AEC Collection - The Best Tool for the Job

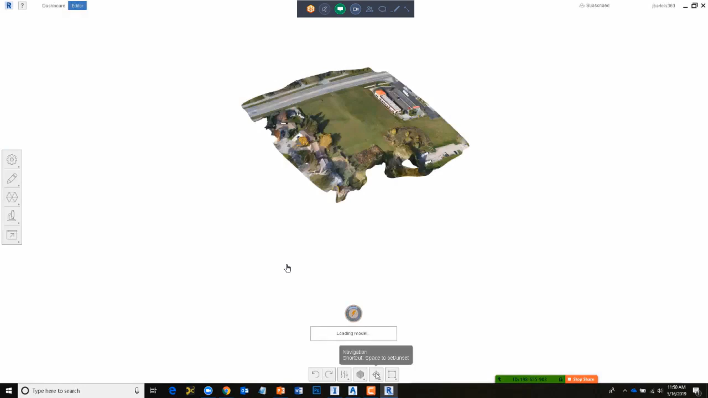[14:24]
Now, here I'm opening up the image and recap photos, or the mesh, so you can see what that looks like.
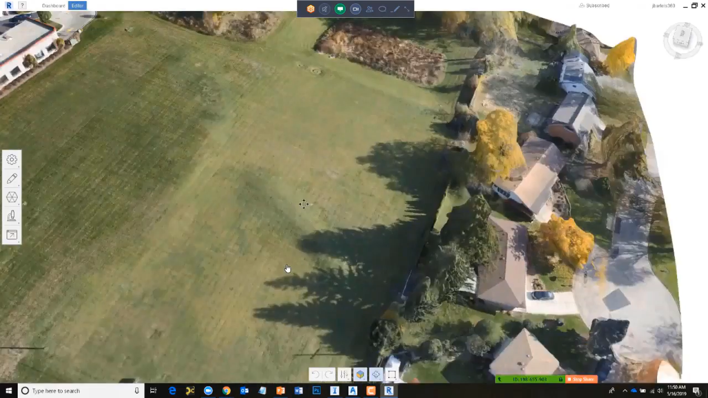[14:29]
So just from images, we have a fairly decent representation of that site. We can see the stockpile of the detention basin. We can kind of see some of the ridges there in the property. I always like to say that this isn't meant to be a replacement for survey. Since we are building the surface from imagery, we have to remember that we're capturing the top of the vegetation. Now, if you had a LIDAR scanner on your drone, you could actually create survey-grade surfaces from that, because that would shoot through the vegetation.
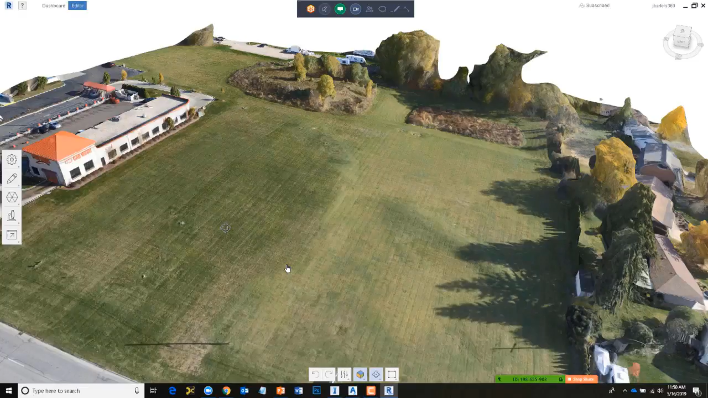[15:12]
But this can produce a much more accurate surface than what we're getting from the USGS, and it'll be fantastic for conceptual design, even a little preliminary until we get the survey crew out there to do a topography. So I said that we could create the mesh. We could also have it generate a point cloud. I'm going to jump out of this, and I'm going to jump into Recap Pro.
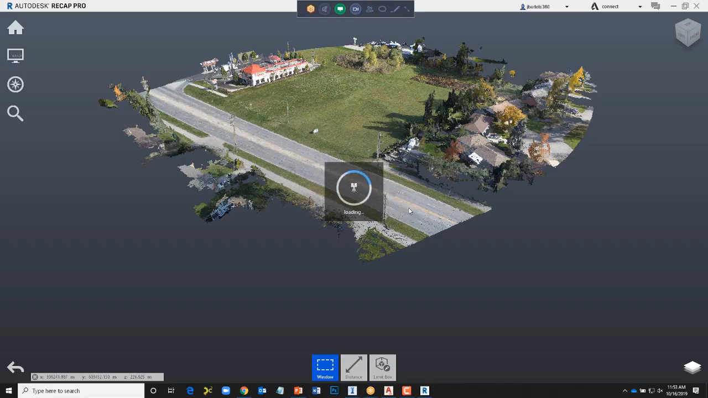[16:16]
And here we can see the point cloud data that was generated from those images.
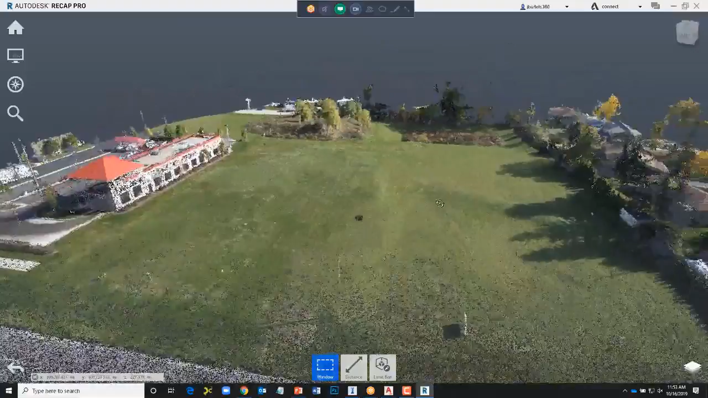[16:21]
Okay. Not too bad. Not too bad since we were dealing with photos.
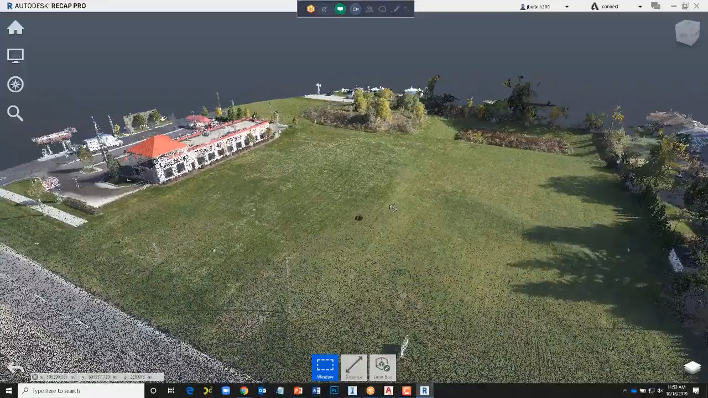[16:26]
Back in the day, I was lucky if, you know, as somebody who used to have to draft the stuff, I was lucky if I got a couple snapshots from the survey crew of some things that may have been a little bit complicated to draw. Here, with the drone workflow, you can actually capture the site. If you had a question about something, you don't have to drive back out there. You can view it as a mesh or you can view it as a point cloud. You can reference the point cloud into Sybil 3D if you want to.
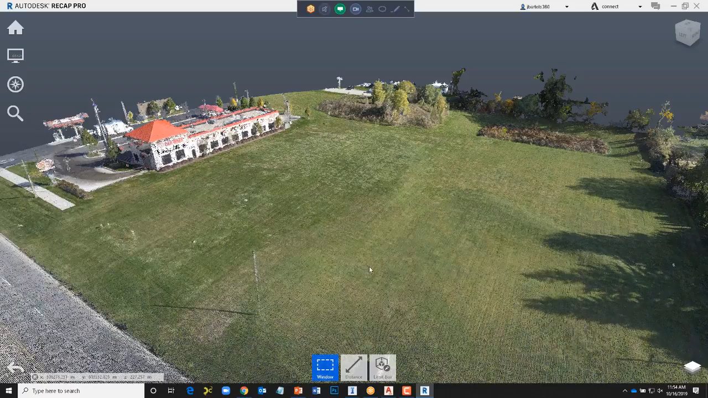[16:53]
So I've got a ton of data here. I've got thousands of points, each with a unique XYZ.
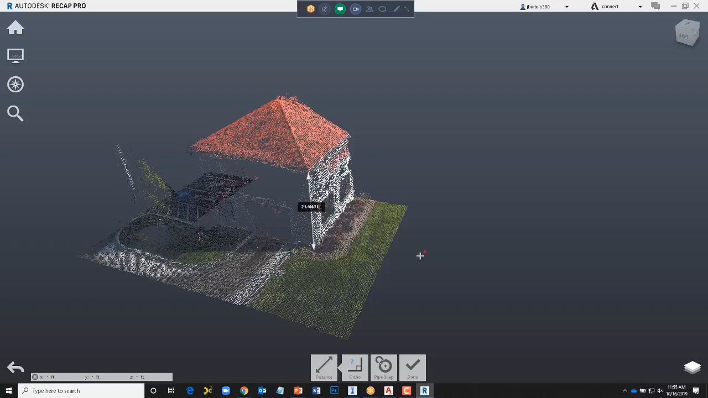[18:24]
I'm going to be creating a preliminary engineering model that we could take to a public meeting. And I'd like to incorporate some of these buildings that are, you know, off my property. I can get a lot of my measurements right from here. I don't have to go on somebody's property and be taping their building. So great tool just for extracting measurements as well.
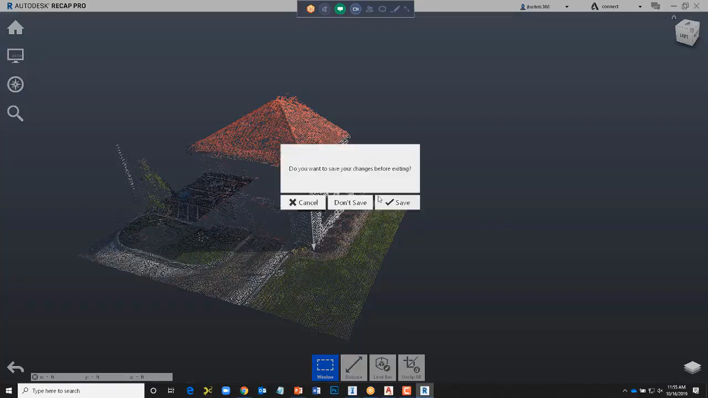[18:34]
So let me close this, and we'll jump back over to InfraWorks. So I've got my point cloud.
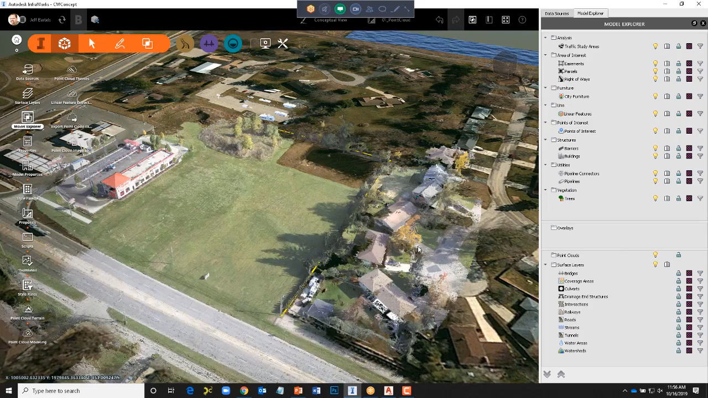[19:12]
Right there, we can see the point cloud, so that matches up with my environment. In fact, you can see the point data kind of disappears here in the detention area.